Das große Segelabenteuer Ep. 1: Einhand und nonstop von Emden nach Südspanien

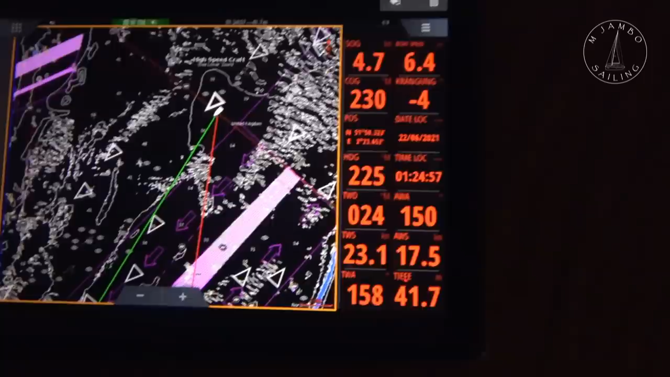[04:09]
okay. Ja, hat sich gerade hier eins von den Frachtschiffen mit mir abgesprochen.
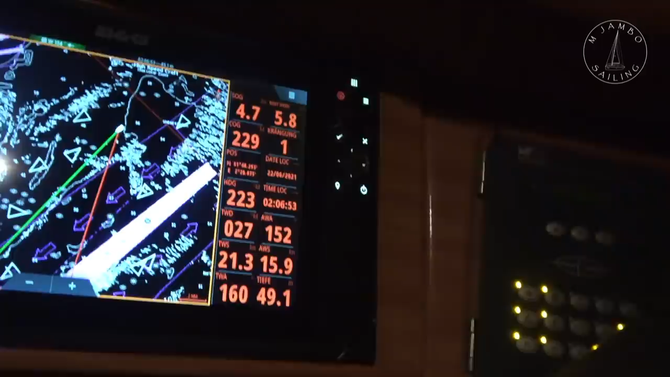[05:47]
Sieht man hier, das sind hier die Dreiecke hier.
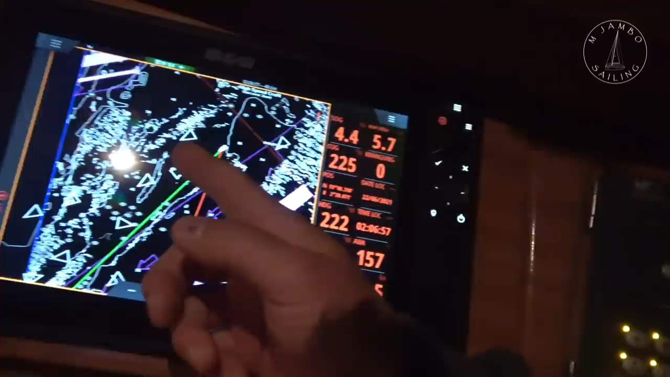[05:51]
Und hole mir dann da Winddaten rein hier. sich da was geändert hat. Jo.